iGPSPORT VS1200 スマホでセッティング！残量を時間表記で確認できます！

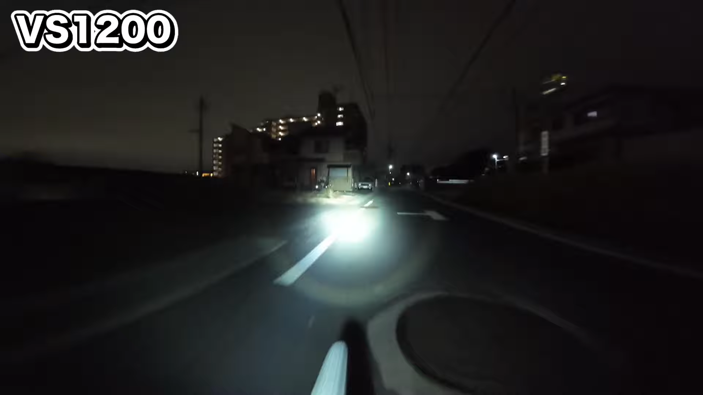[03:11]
光量、廃光に関しましては、今では珍しいスポットタイプとなっております。昨今では左右に廃光が広がるフレア型が主流となりつつあります。光を一点に集中させるのではなく、周囲を明るく照らす分散型の廃光のことです。フレア型は周囲を明るくする分、正面の明るさはスポットタイプに比べると何段階か落ちてしまいます。今回のVS1200の場合はスポットタイプとなり、手前の左右の光量は落ちるのですが、正面の明るさはとても明るく、より遠くを照らすことに特化したライトとなっております。
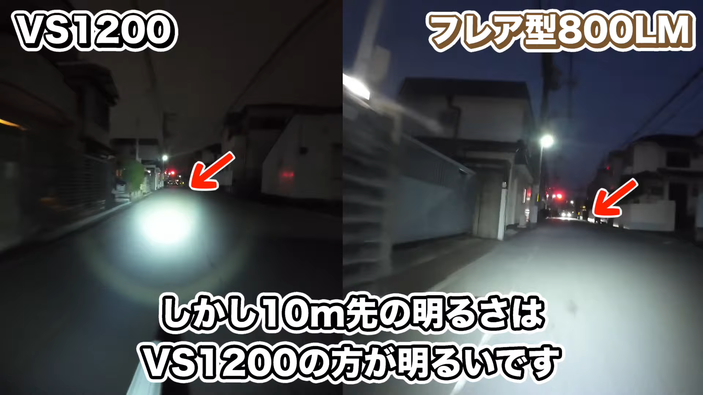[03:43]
なので、巡航スピードが速い方は、いち早く遠くの障害物に気づくよう、遠くを照らすスポットタイプの方が相性が良いと思います。